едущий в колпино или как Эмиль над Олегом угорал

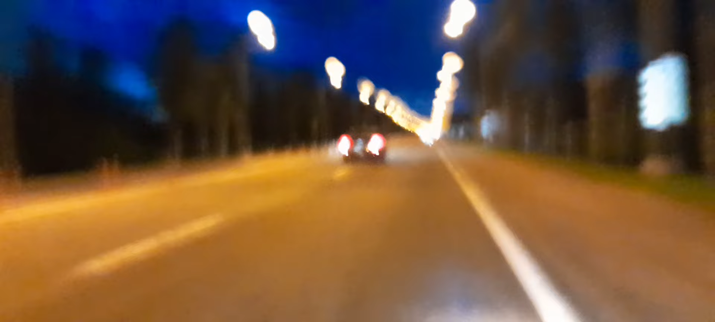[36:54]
Фарды всякие. Скоро у нас будет тост, но время у нас сколько? 11:30. Выехали мы в 10. Как бы, блядь, 1.5 часа мы уже едем, мы еще не проехали даже полпути. Ну, хотя в этом вся виновата поломка Олега небольшая. Я представляю, какой там расфокус у вас, потому что вибрации сфокусироваться.